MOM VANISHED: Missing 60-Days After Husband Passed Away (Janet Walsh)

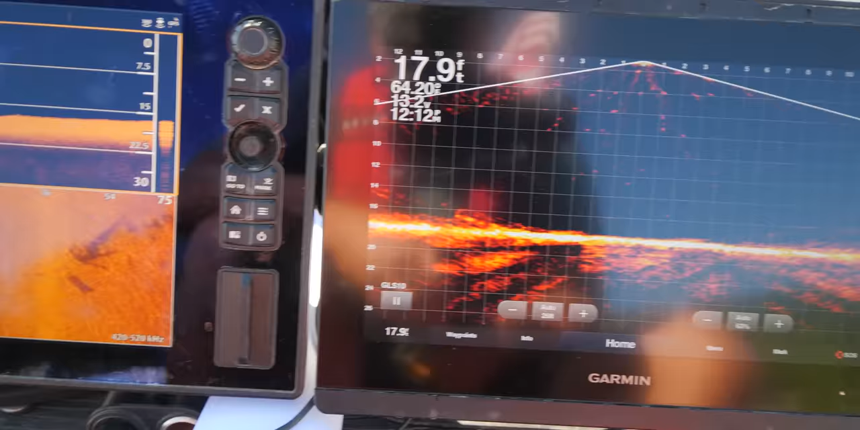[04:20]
On screen: depth 17.9 ft
If you've never been with us before, we have two different sonar systems shooting three different angles.
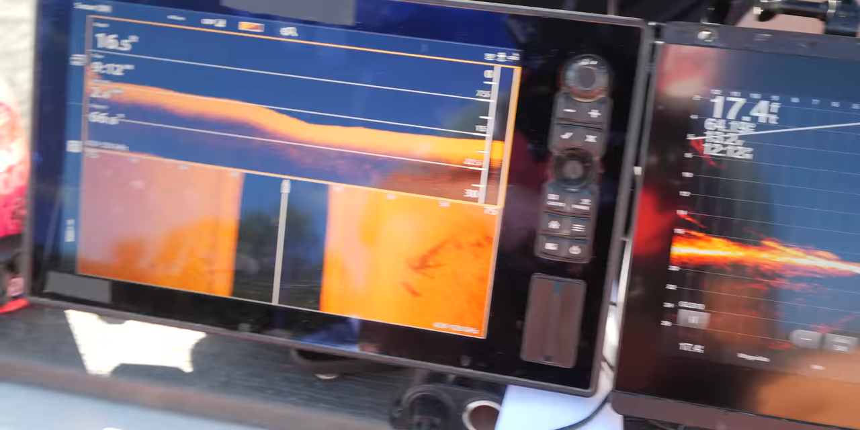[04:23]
First one over here is live scope, which by the way is another, it might just be some trees here.
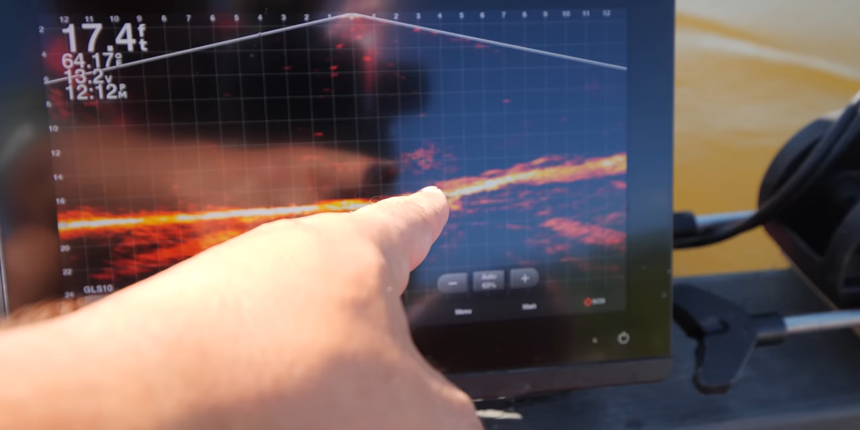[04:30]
On screen: depth 17.4 ft
We'll go back over it in just a minute. So this one is shooting live scope. This is a Garmin 8612 with live scope on it.
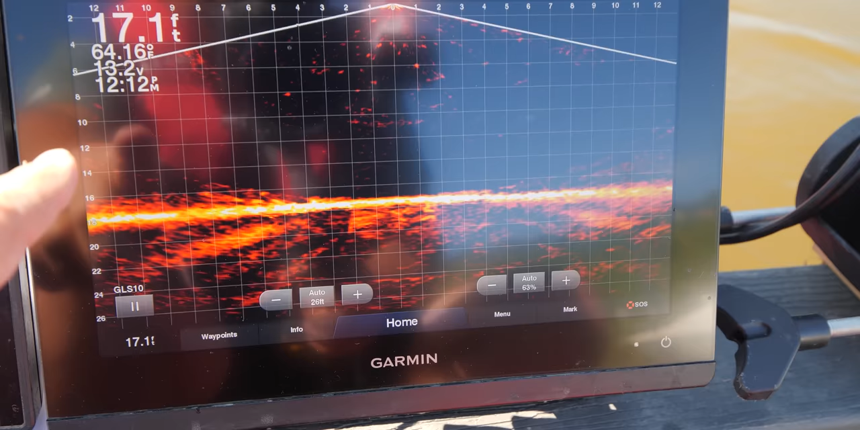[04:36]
On screen: depth 17.1 ft
So anything that's happening in real time, you'll be able to see like fish swimming by.
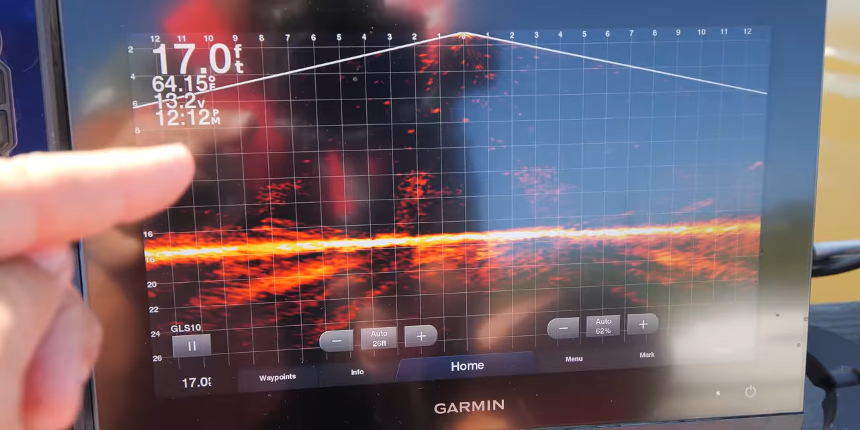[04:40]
On screen: depth 17.0 ft
We can stop right over a target, drop a magnet on it, or drop a grappling hook. This one over here is our Hummingbird.
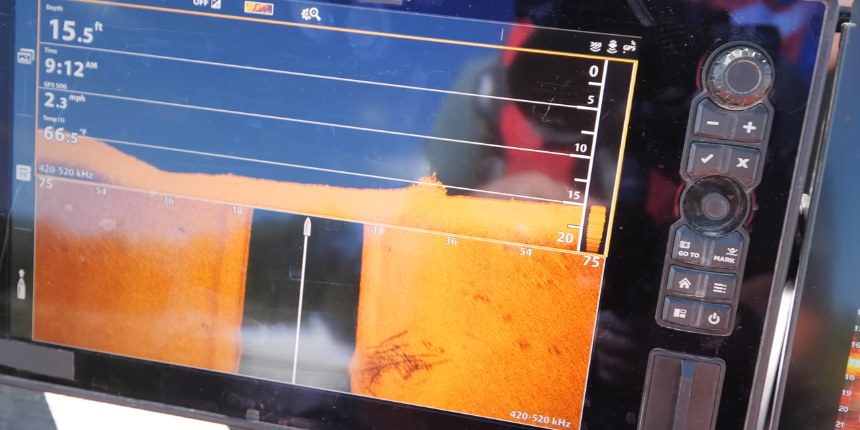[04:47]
On screen: depth 15.5 ft, speed 2.3 mph
Is the Solex 12.
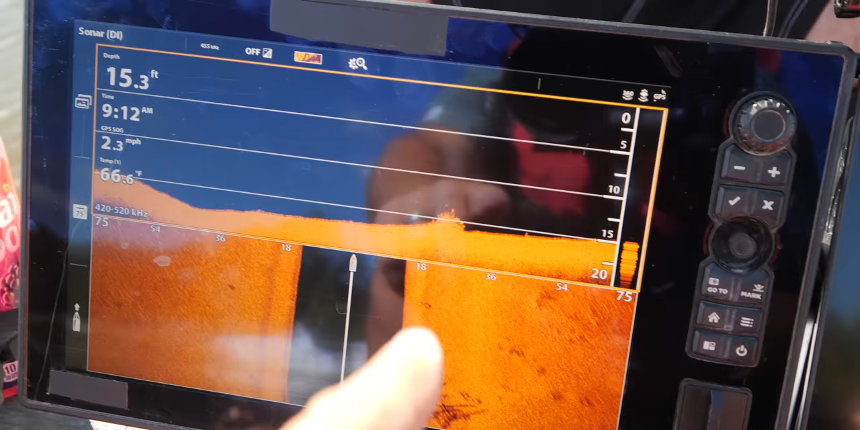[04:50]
On screen: depth 15.3 ft, water 66.6°F, speed 2.3 mph
With this one, it's touchscreen, and we're able to do down imaging. So the way that we read this one is, you can see 15 feet here. This is our black water column. So anything that starts at the yellow here is the bottom of the river or the lake bed.
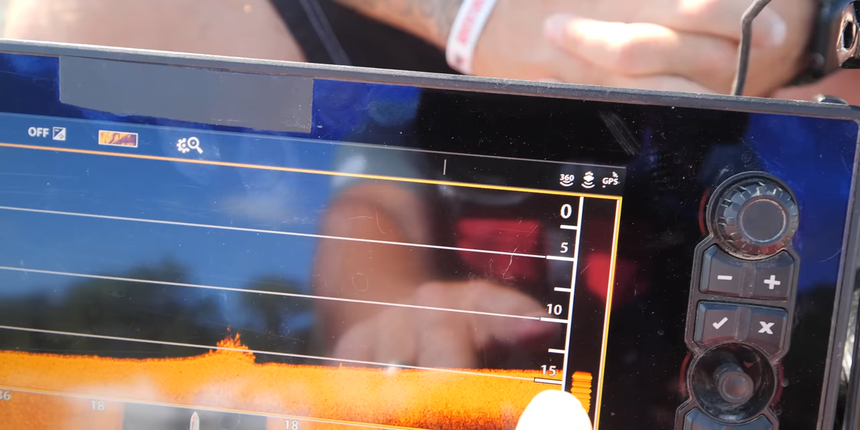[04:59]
So there's 15 feet deep is how you read this.
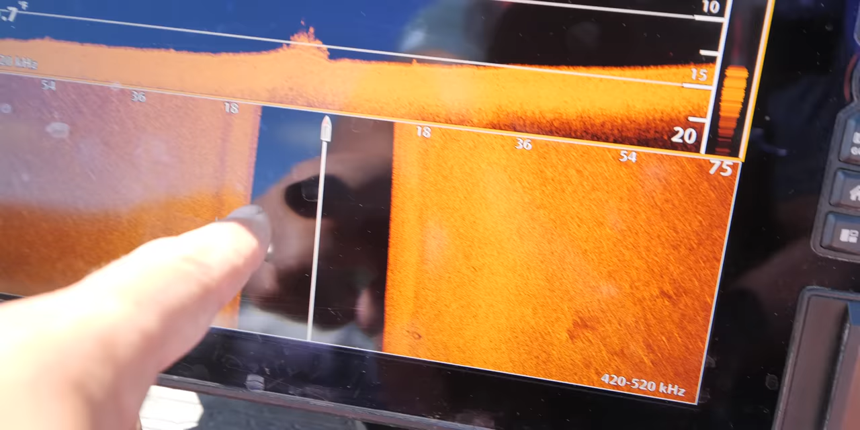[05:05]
Now this one here is side imaging. So this is casting 75 feet to the left, 75 feet to the right.
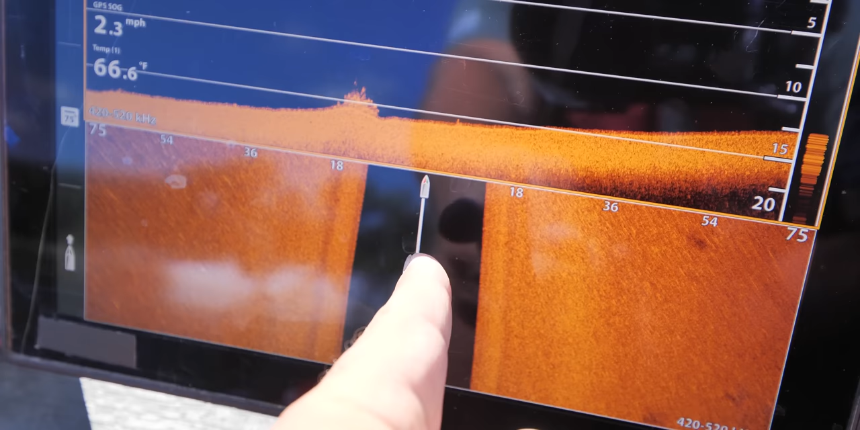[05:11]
On screen: water 66.6°F, speed 2.3 mph
So here's our boat, the heading we're going. Anything black is water column. And you can also see the little grid patterns on here for 18, 36, 54, and 75.
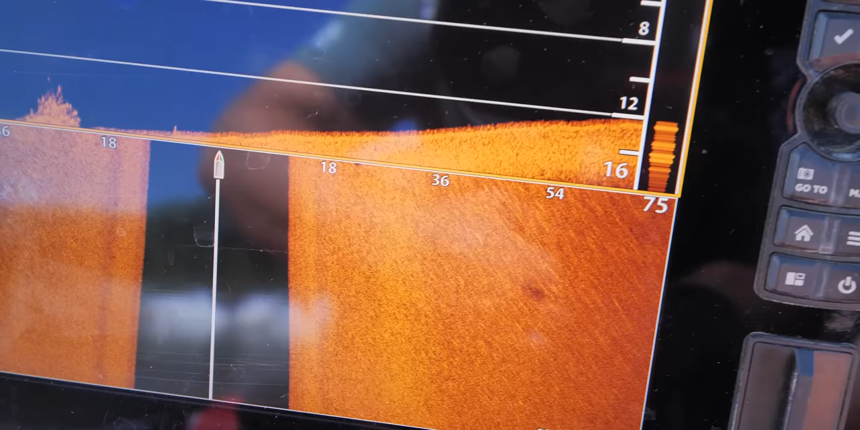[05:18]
So that will relate to water column black.
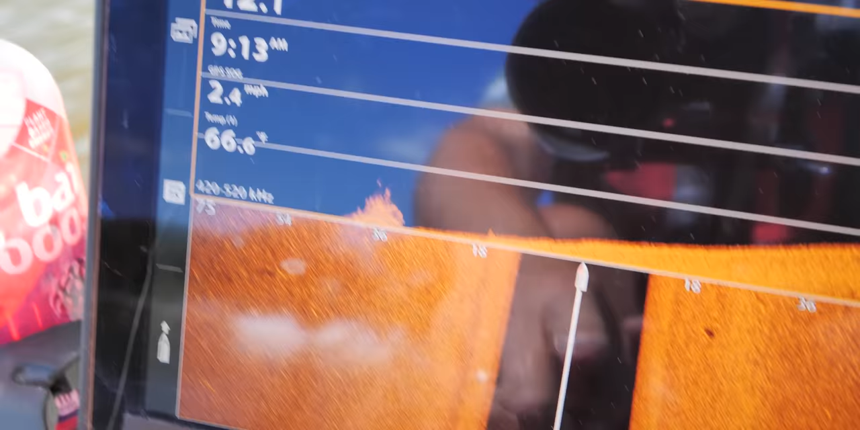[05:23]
On screen: water 66.6°F, speed 2.4 mph
And that's how you read it. The other thing that we'd like to do is we'd like to run between 1.9 and 2.5 miles an hour.
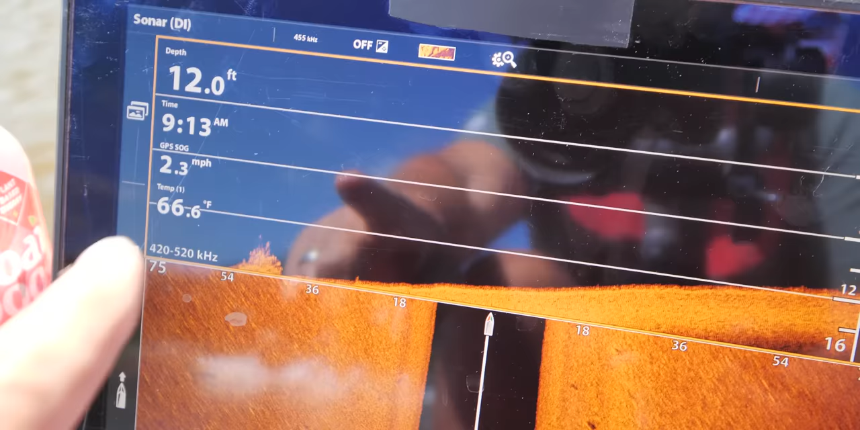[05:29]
On screen: depth 12.0 ft, water 66.6°F, speed 2.3 mph
It tends to give us the best readings. And that is what we're doing.
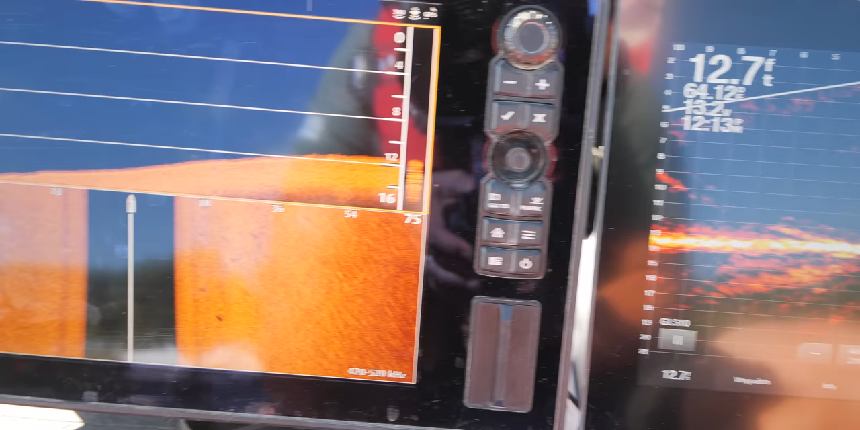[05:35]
On screen: depth 12.7 ft
And when we see an object pop up on screen here, such as we did back here,
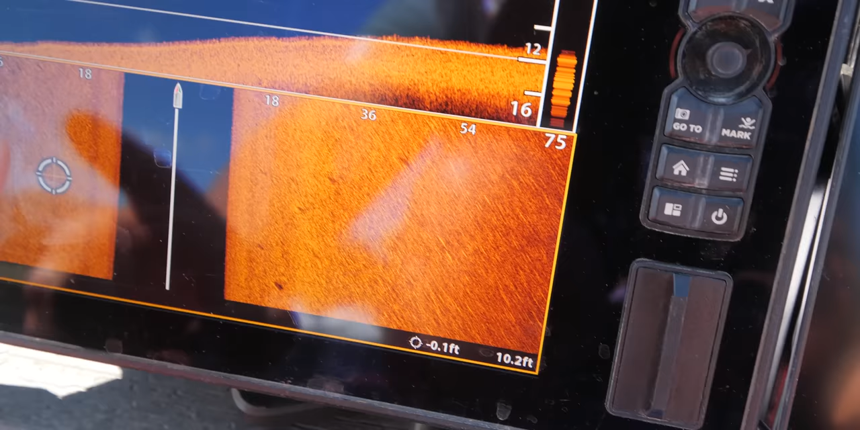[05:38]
you'll be able to, we can zoom in on it and we'll show you, like this one right here.
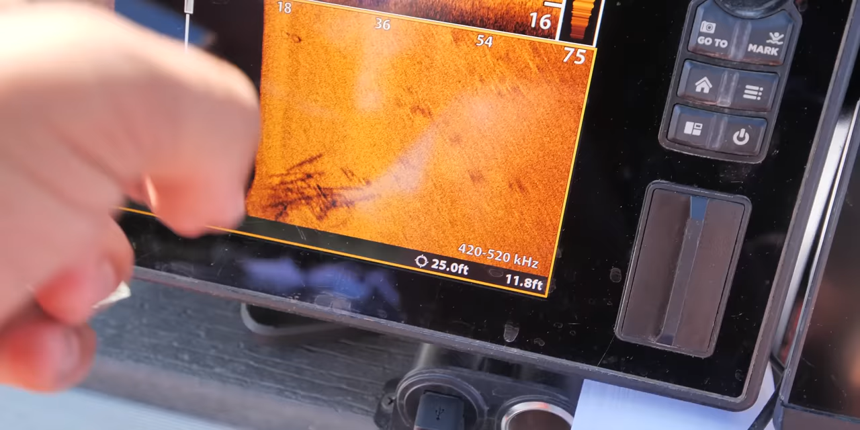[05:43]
We're gonna head back over that one. I don't believe that's a car, but we're going to get a different reading over the top of it.